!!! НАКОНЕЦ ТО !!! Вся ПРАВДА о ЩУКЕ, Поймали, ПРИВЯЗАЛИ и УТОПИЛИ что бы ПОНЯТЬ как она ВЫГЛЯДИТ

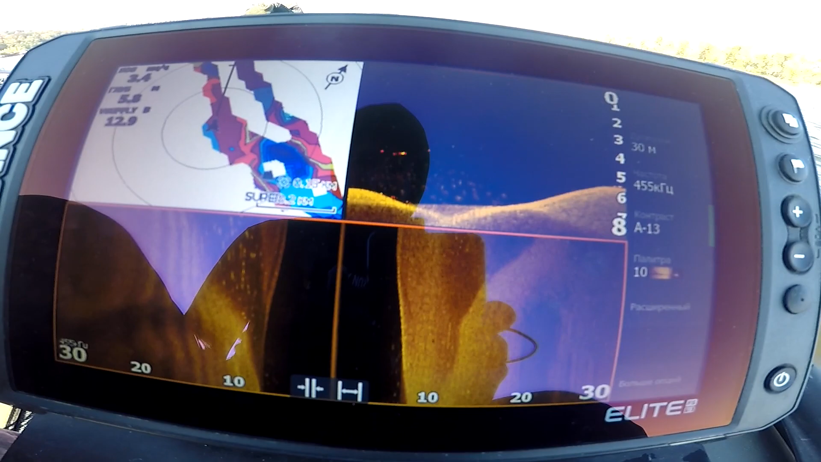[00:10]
Вот он и по левую сторону
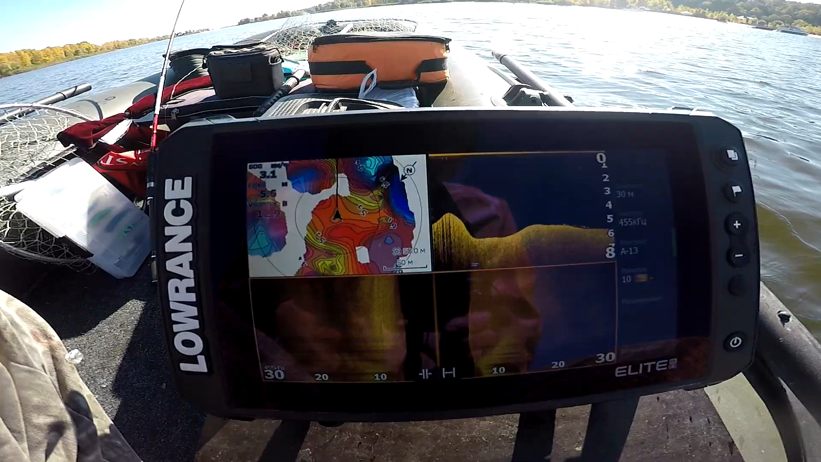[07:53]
вот ребят смотрите более менее чистая
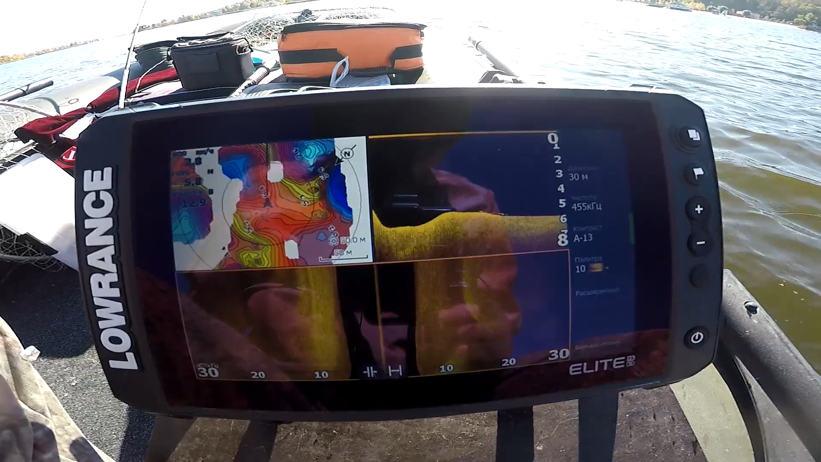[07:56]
территория никого здесь нет забиваем вот здесь точечку и там же спустим машу пациентку
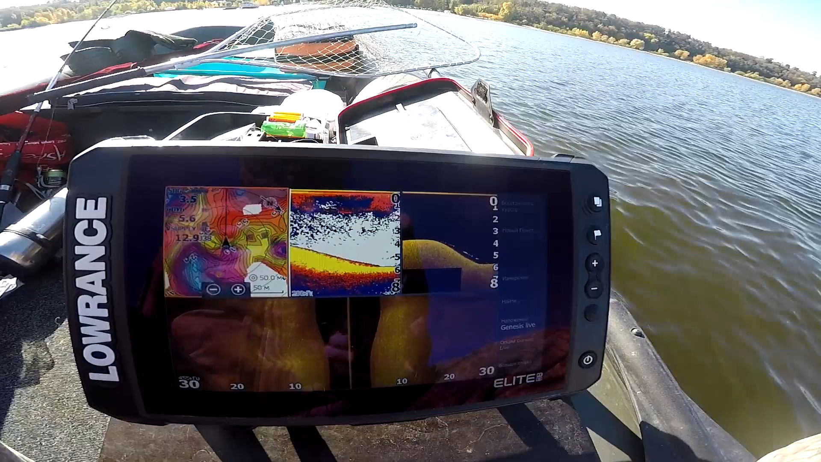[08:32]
вот она ребят вы видите 1 и 2 это наша щучка я скрин сделал
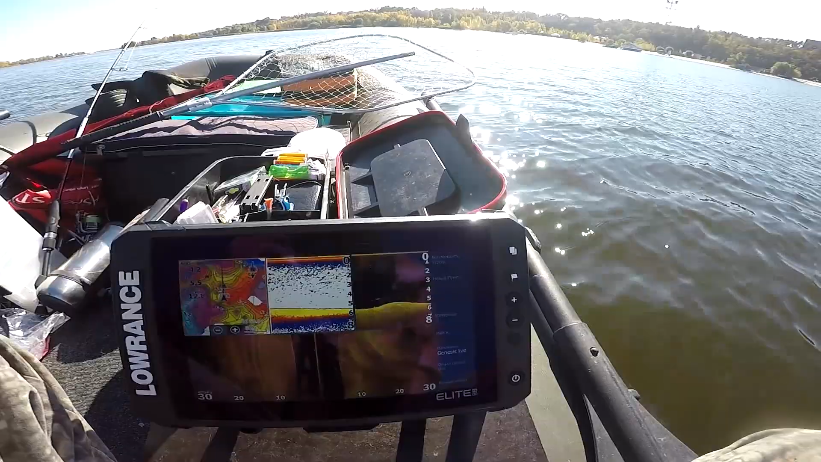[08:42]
получается я прошел по
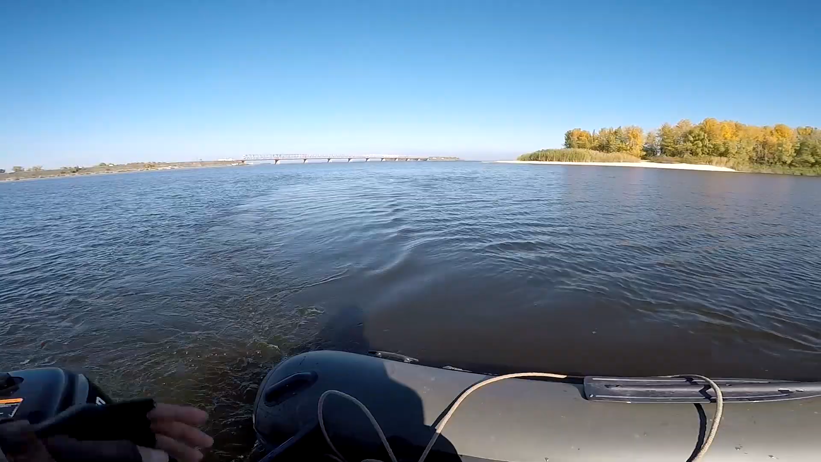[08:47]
левой стороне сейчас проходим по правой стороне
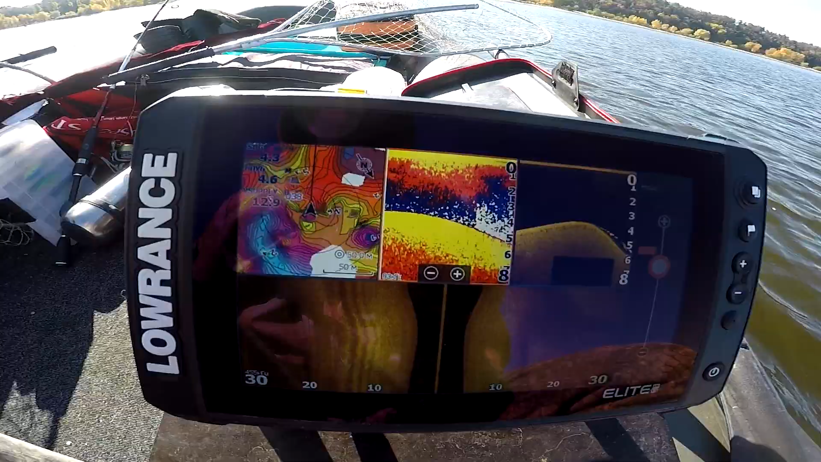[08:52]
и так вот она друзья смотрите это щука
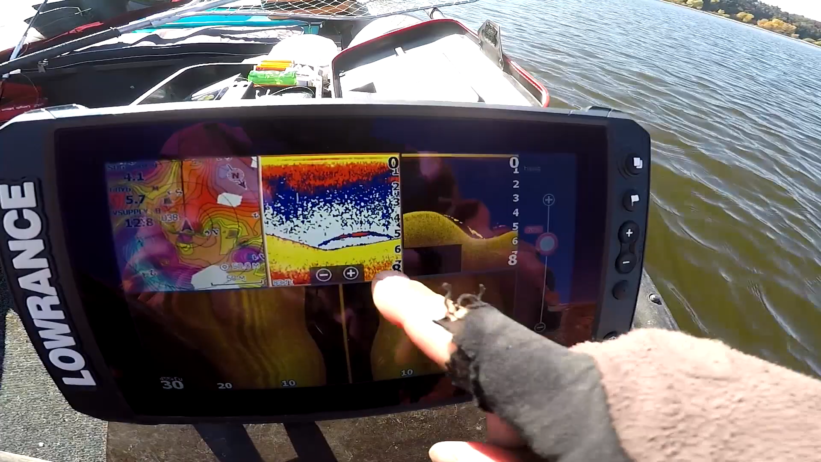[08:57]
четко вот это наша подруга делаем ребят первый скрин там где видна щука мы спускаемся с миляка в ямку это четко видно по даунскан вот она наша щука в даунскане отчетливо видно нить и внизу груз который держит щуку на данной на данном скрину видно что щука
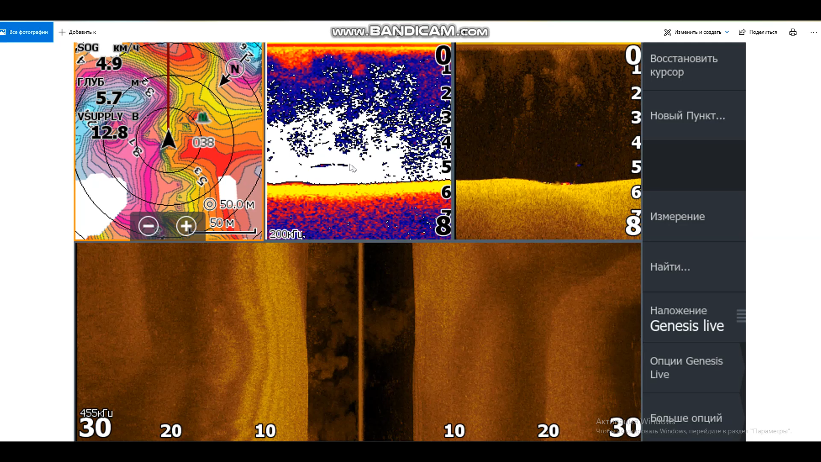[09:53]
удалось ее цепануть то есть если вы проходите не полностью над щукой а немножко со стороны будет видно вот такая вот картина в даунскане практически не видно классическом эхолоте принципе можно отличить следующий скрин мы опять таки делаем выход с миляка на яму и видим что наша щука опустилась немного на дно вот так вот красиво выглядит три с половиной килограмма живой щуки под водой даунскане
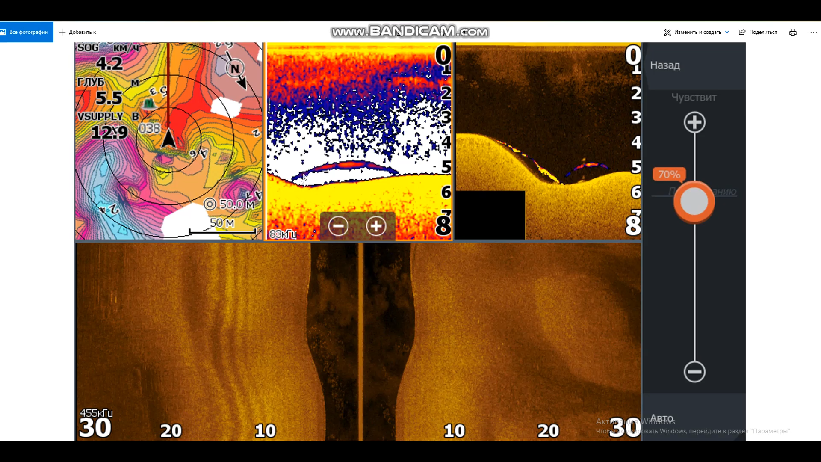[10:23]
On screen: speed 4.2 km/h
груз нить привязанная щука и классическом эхолоте предположительно лежит на дне здесь мы ребят проходим немного под другим углом также вдоль бровы видим щуку которая прижата ко дну
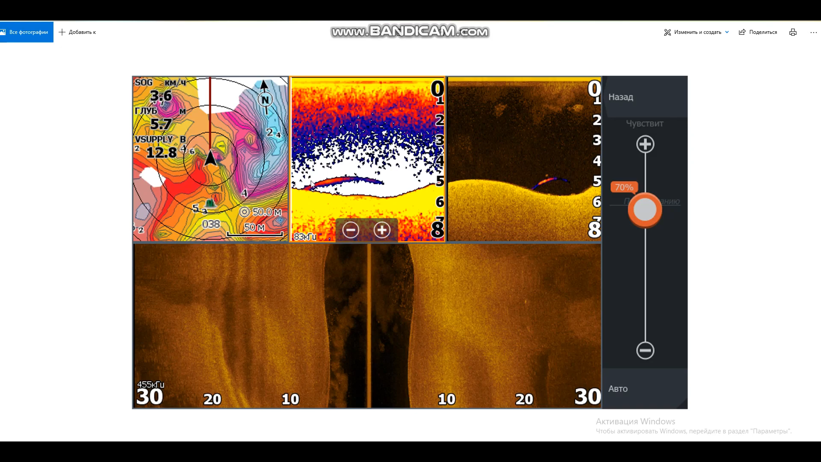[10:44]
On screen: depth 5.7 m, speed 3.6 km/h
об это об этом нам говорит вот этот вот хост я так понимаю который лежит на дне и здесь аналогичная ситуация и последний друзья проход над головой щуки рисует нам вот такую вот картину это мы выходим на бугор все четко с какой стороны мы не проходили мы всегда отрисовывали щуку в даунскане и отрисовывали щуку в классическом эхолоте вот так вот друзья запоминайте
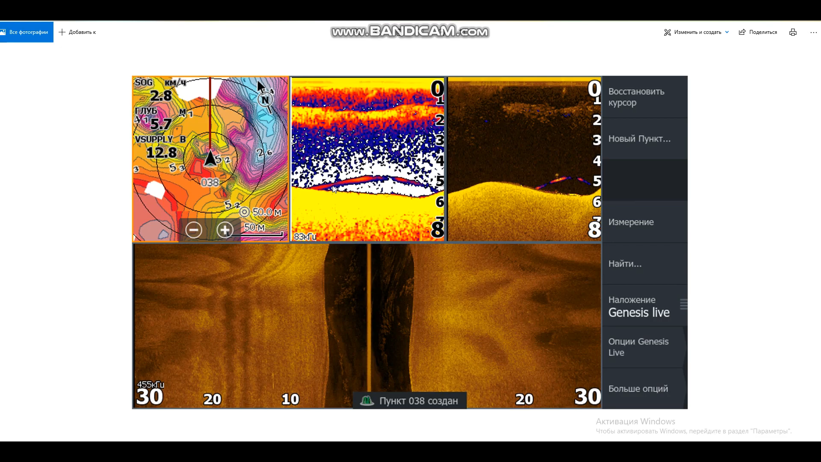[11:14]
On screen: speed 2.8 km/h
как она выглядит даунскане и классике это щука на три с килограмма при скорости 33 с половиной километра в час